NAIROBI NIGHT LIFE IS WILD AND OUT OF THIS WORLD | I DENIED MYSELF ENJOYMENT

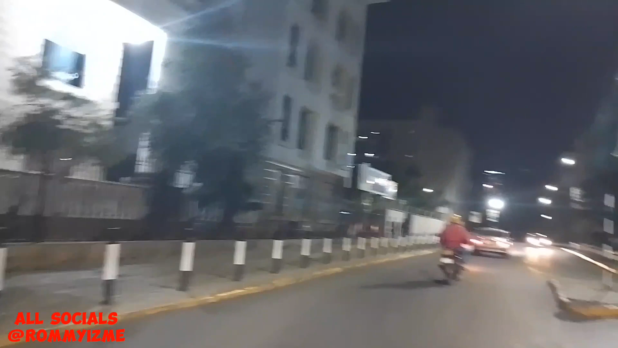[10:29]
You know? Yeah. You understand? There's a car behind you. Yeah.
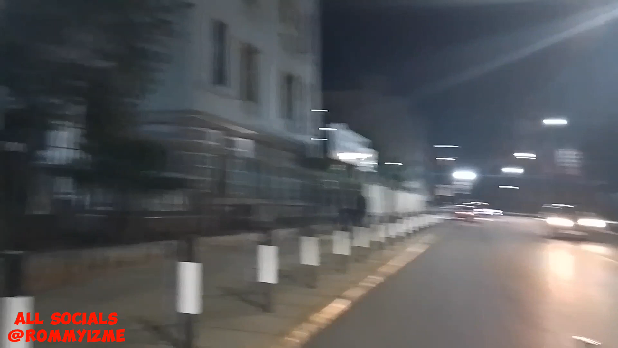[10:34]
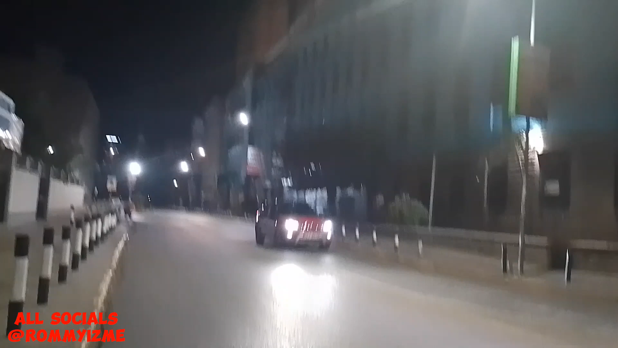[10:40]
Okay. So empty, the streets are so empty, guys. Yeah. It's most of the things that I'm seeing is cars, there are so many.
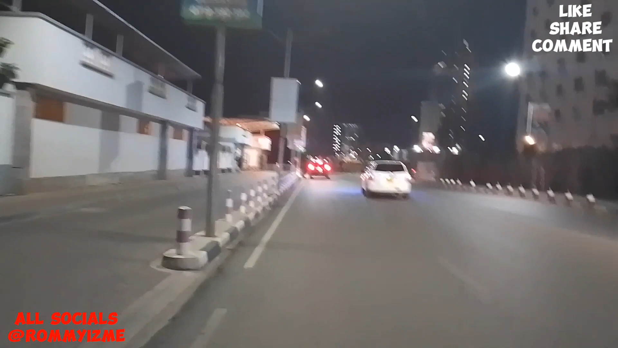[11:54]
Yeah. Okay. The church. The church. Yeah. The church.
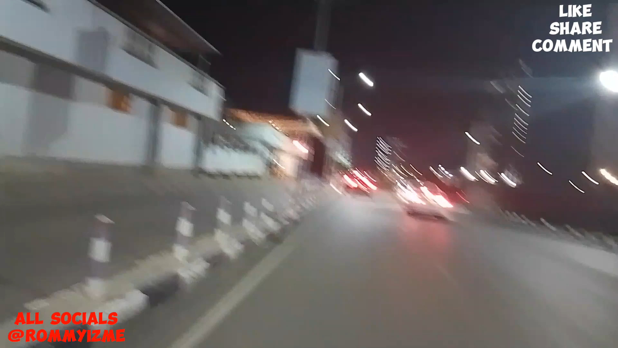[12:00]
It has many buildings. Yeah. The main church is there. You can see. Yeah.
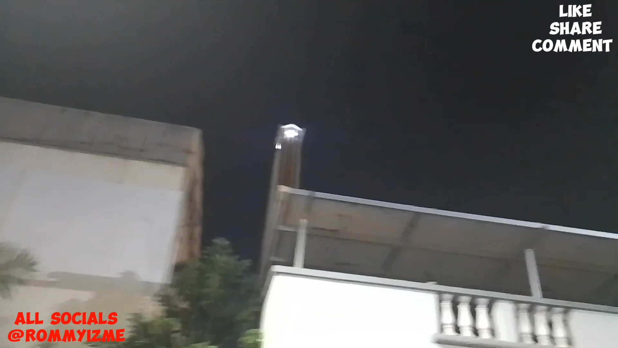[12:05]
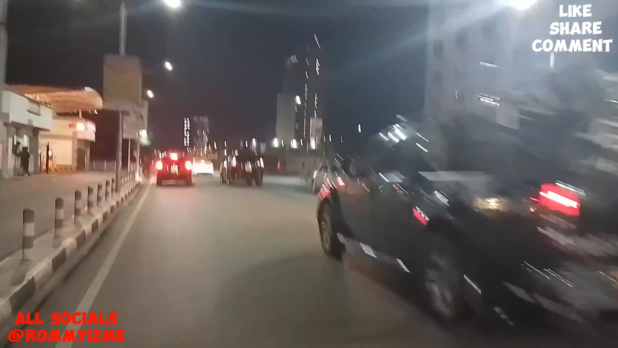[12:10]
Yeah. That is this. No, this building? In the Intercontinental. The Intercontinental Hotel, which is currently closed. Yeah. Oh. The Intercontinental Hotel, former. Is that former? Yeah.
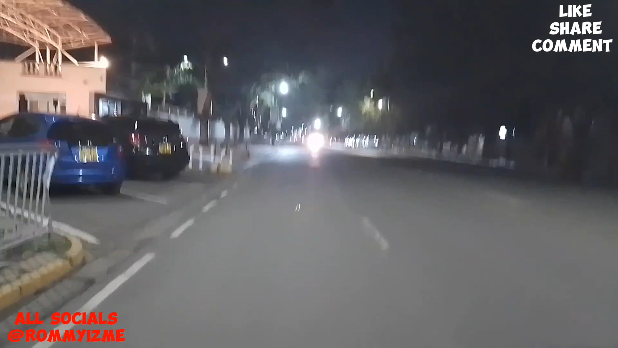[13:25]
Nairobi shining. Have you seen our sisters?
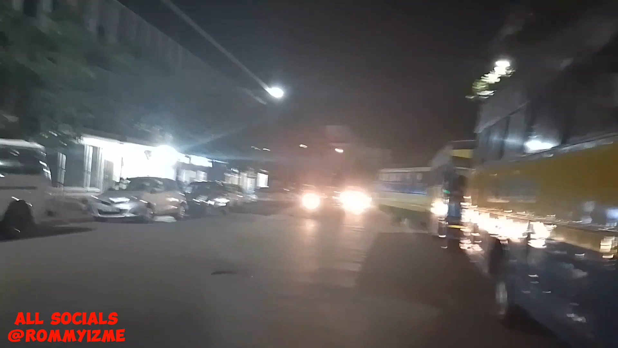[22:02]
These buses are taking people back at home.